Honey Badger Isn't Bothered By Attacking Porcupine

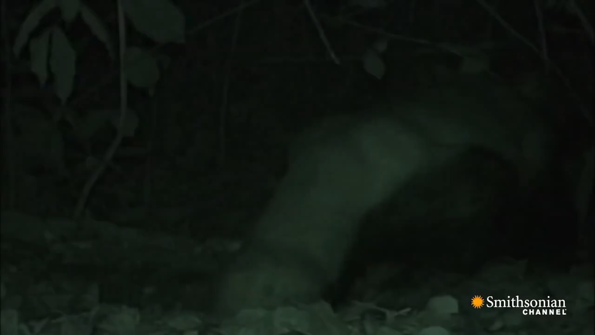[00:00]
An intruder suddenly arrives. It's a porcupine.
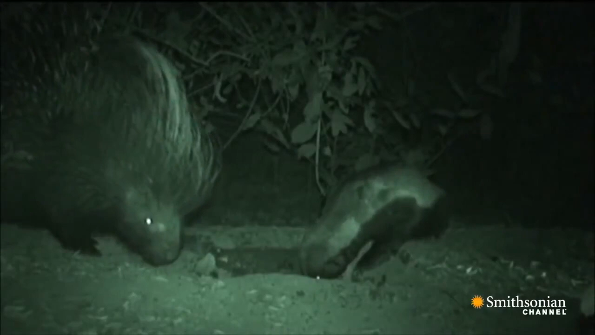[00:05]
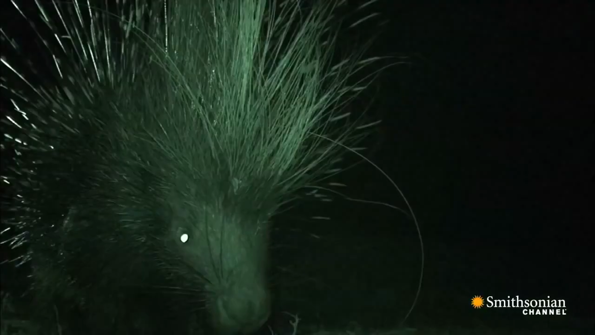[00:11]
The porcupine tries to intimidate the badger and frighten it off by flaunting its sharp quills.
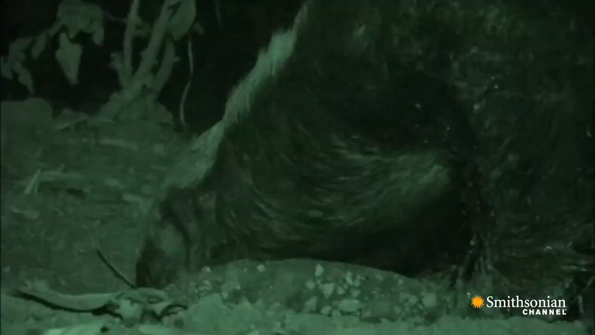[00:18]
The honey badger ignores it.
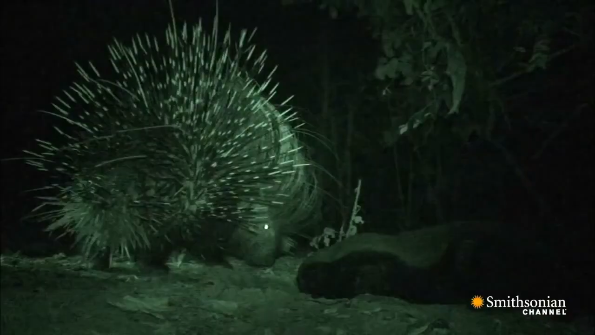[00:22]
So the porcupine points its quills at the honey badger.
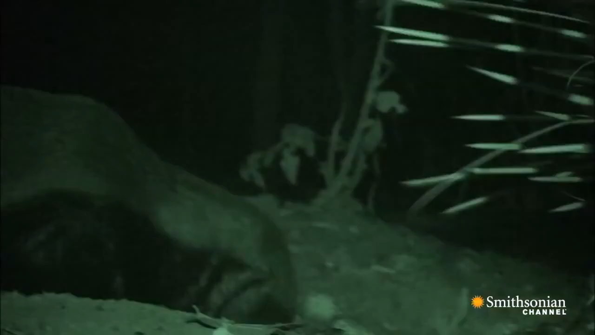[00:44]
But the honey badger hide seems porcupine proof, no matter how hard the intruder tries to make an impression.